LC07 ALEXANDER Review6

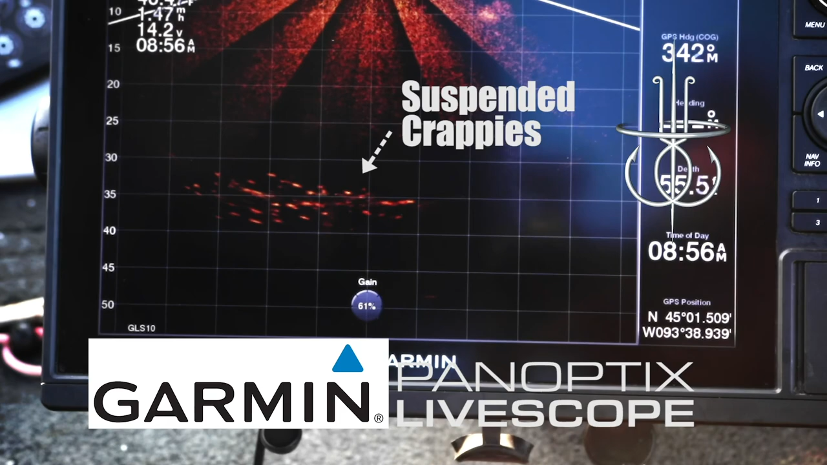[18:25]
Clearly the most amazing sonar technology ever, with details so incredible, you'll distinguish between different species of fish.